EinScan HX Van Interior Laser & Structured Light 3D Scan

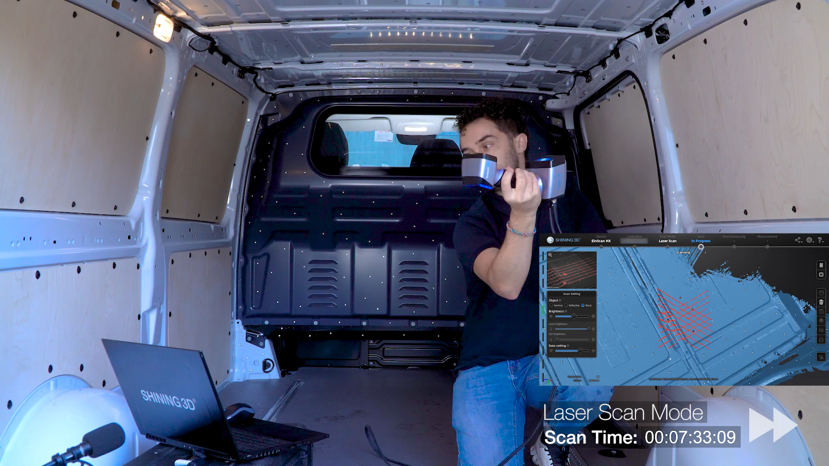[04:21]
After obtaining enough data from this second project,
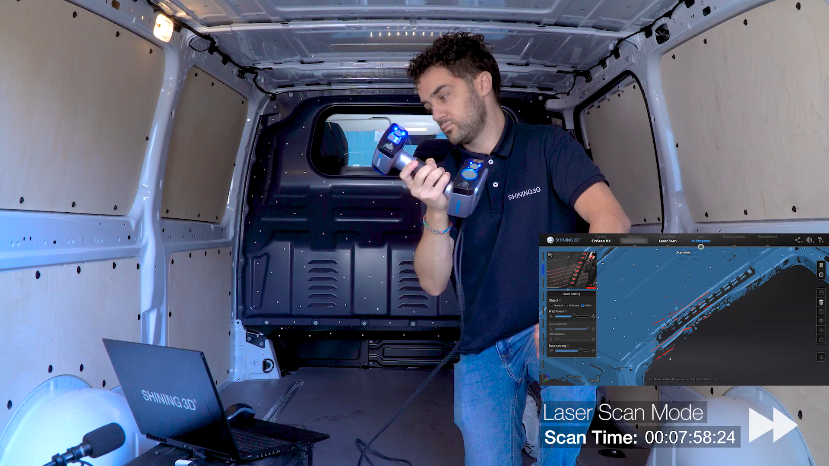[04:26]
we proceed to generate the point cloud and then align the different projects.
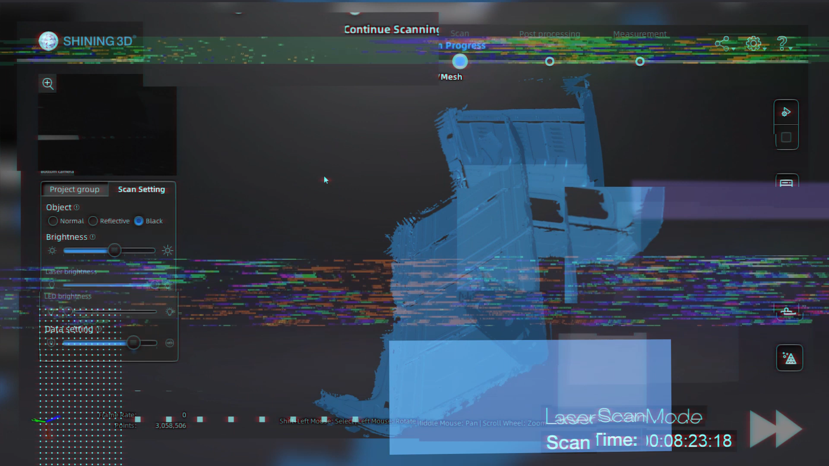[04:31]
In this case, we will align them thanks to the auto-align feature, without needing to choose three common points as in previous software versions.
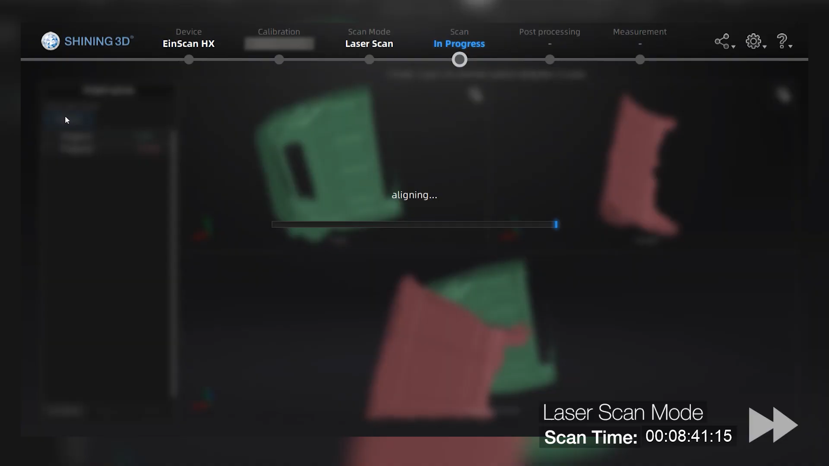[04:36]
Although, if this fails for whatever reason, you can still do it manually.
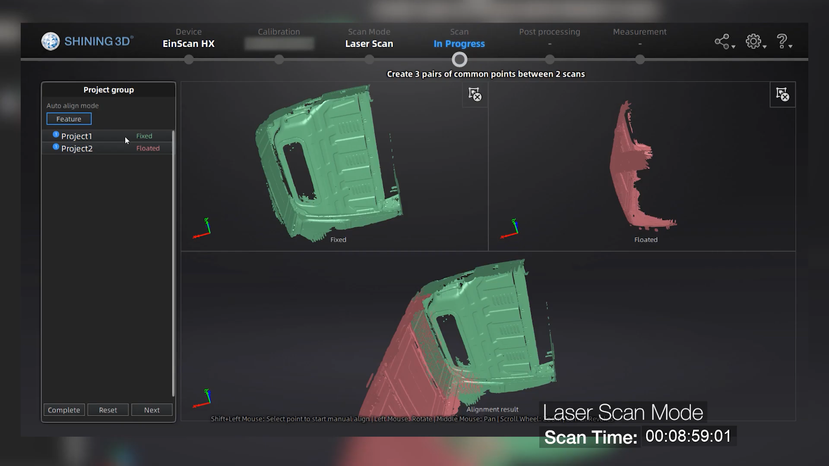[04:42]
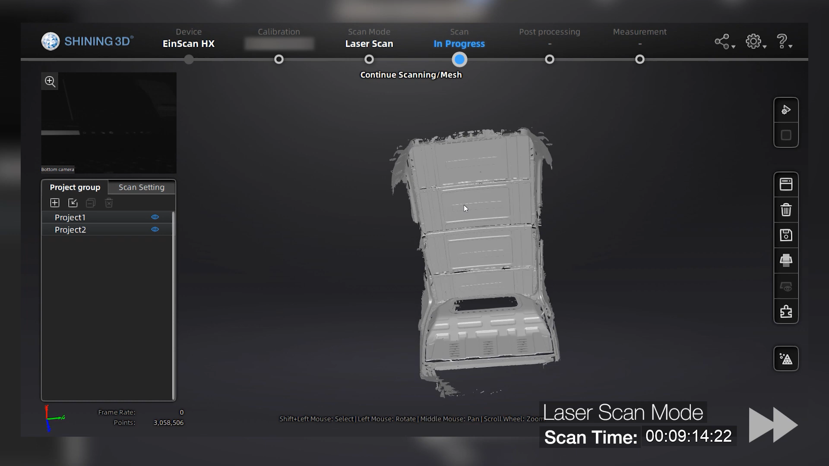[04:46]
As we can see, we have a successful result, and we can proceed to mesh the files.
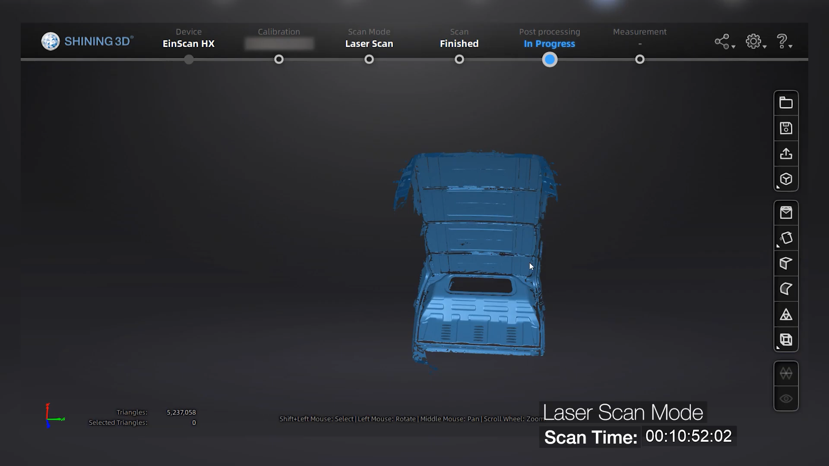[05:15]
in order to show you how the scanner is able to track the different surfaces due to the different textures.
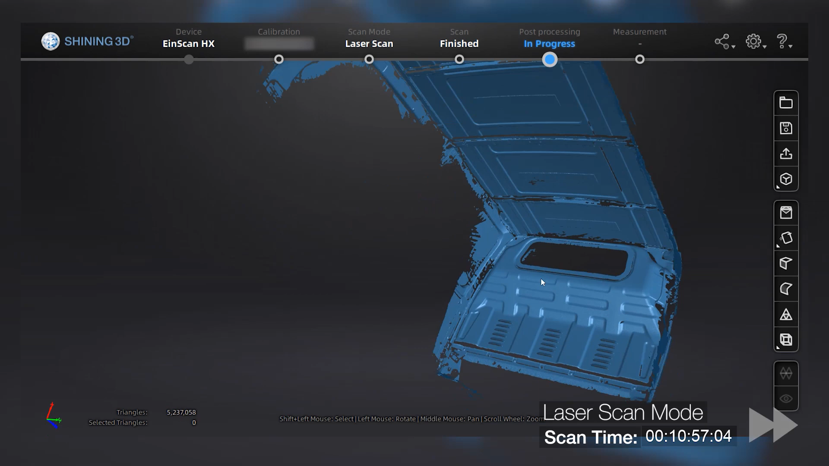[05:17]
Then, we will use this data to align the side panels of
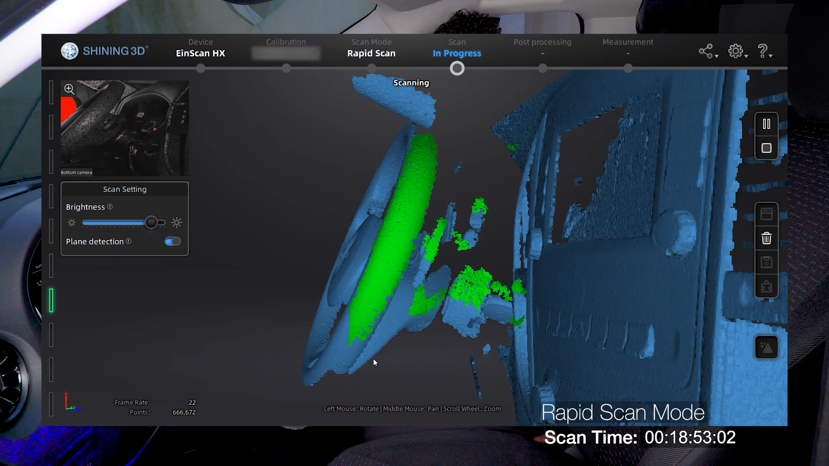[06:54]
It's important to still always keep looking at the screen, even if you have the distance indication LED on the scanner to avoid misalignments and losing tracking.
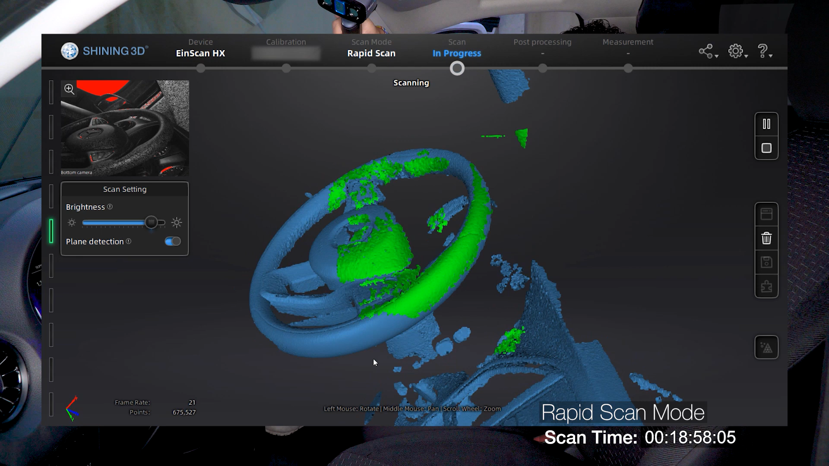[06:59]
So make sure to keep your computer nearby.
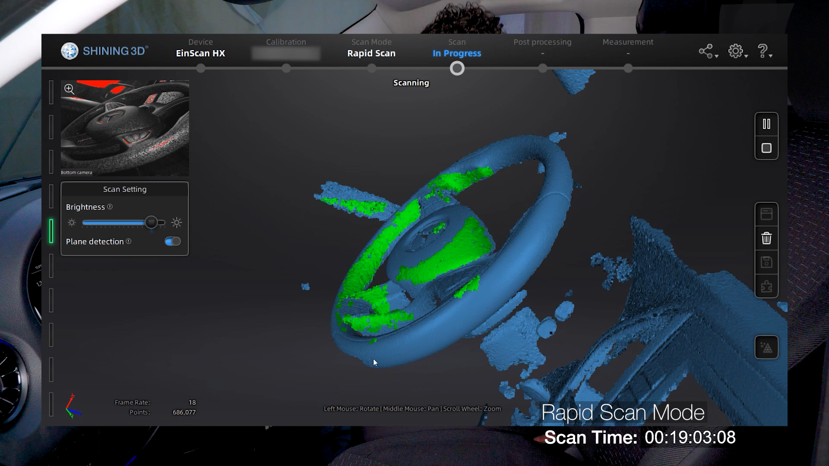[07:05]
If the tracking lost a LED pop-up, we just have to go back to an already scanned area, and the software will recognize it and re-center its positioning.
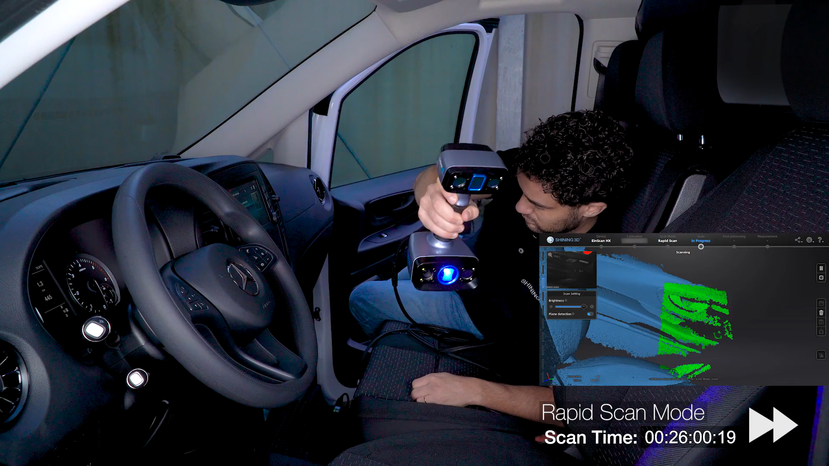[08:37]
We will keep using the feature alignment mode.
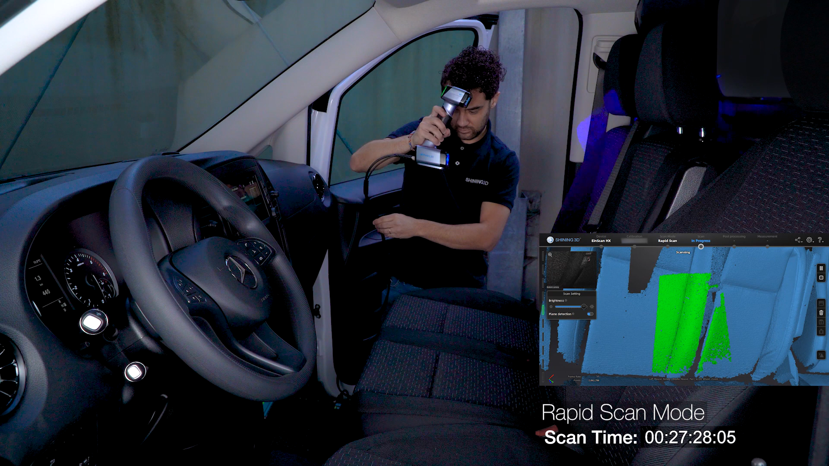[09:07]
In order to be able to align the cabin with the cargo area,
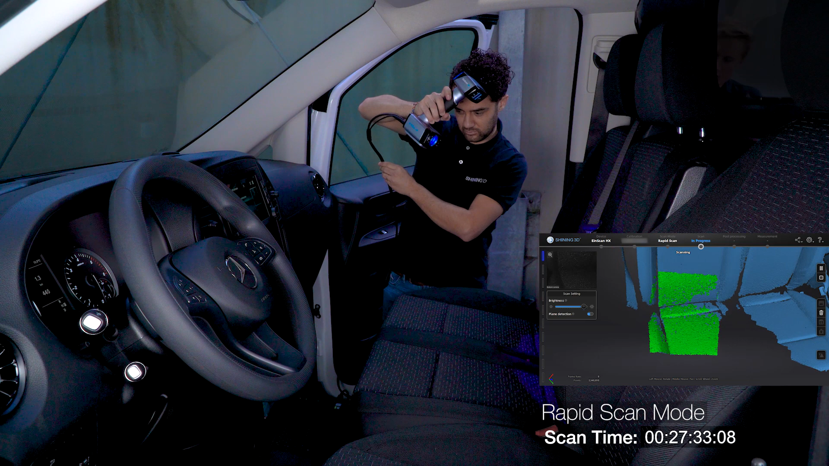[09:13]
the side door is open and we will move from the seat to outside to the vehicle and then move to the back,
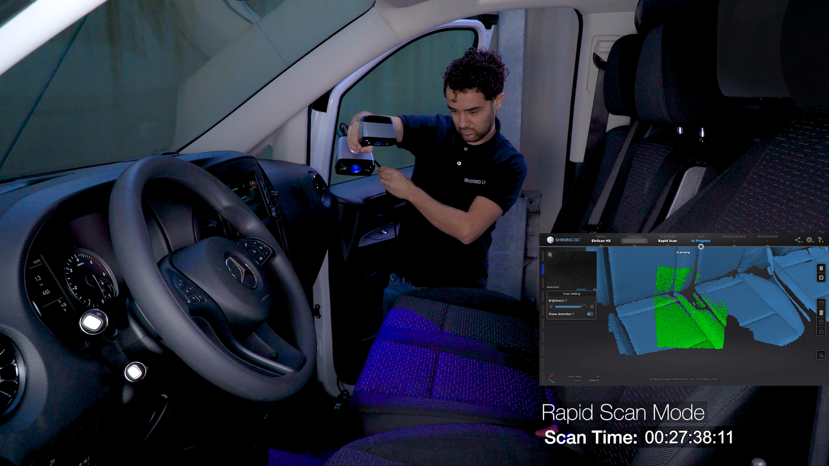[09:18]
capturing enough data to be able to align the cargo area and drive a cabin later on.